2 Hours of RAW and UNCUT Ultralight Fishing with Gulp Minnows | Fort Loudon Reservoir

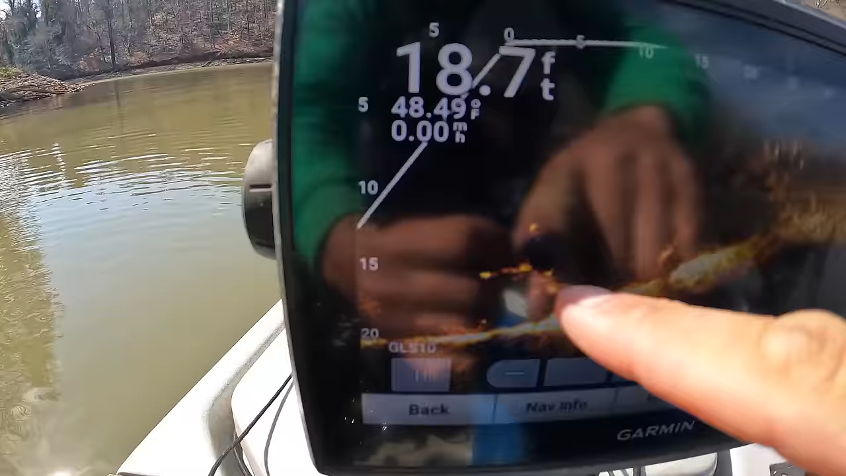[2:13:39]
On screen: depth 18.7 ft, speed 0.00 mph
There's a few on this one, deeper down right under us actually. This one's about 20, 25 feet in front of us right there.
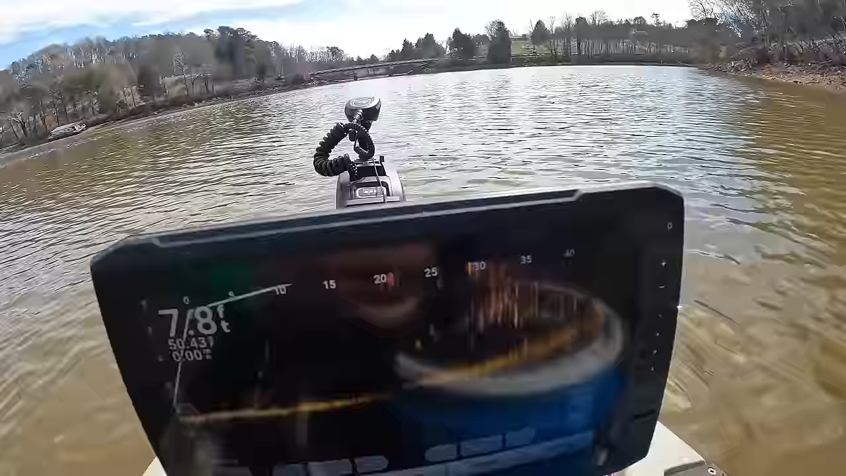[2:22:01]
They still up under this dock. That one I got was kind of out in front. Well, I got one right here too. I went to pick up on it and had him.